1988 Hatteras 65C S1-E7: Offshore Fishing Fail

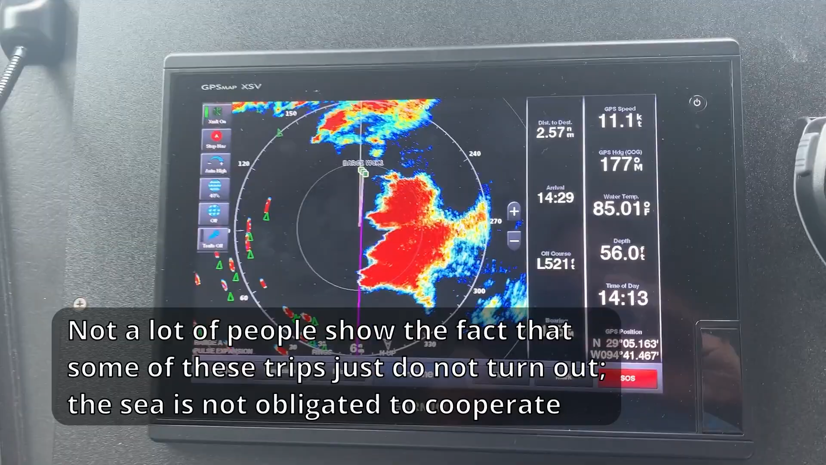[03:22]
storm here which is going to dissipate but it is a definitely not as